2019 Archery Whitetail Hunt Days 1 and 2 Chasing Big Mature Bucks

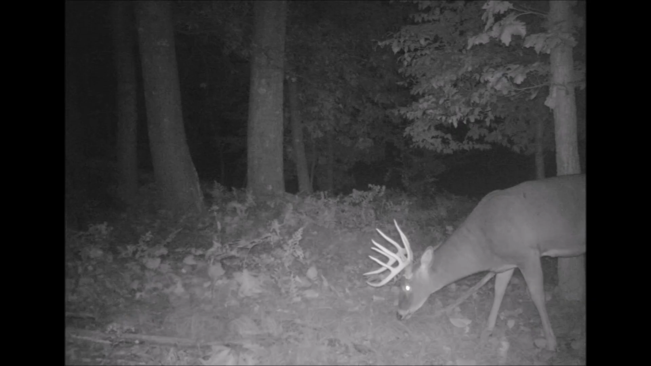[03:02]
Hey guys, just a quick update. I pulled the camera, the card of the camera last night when I finished hunting. He's back on camera a couple times, both in the morning. Looks like he's been using the bedding for the evening hours during the night. So the plan should be to go in there in the morning and try and get him. He's definitely going to be in there in the morning.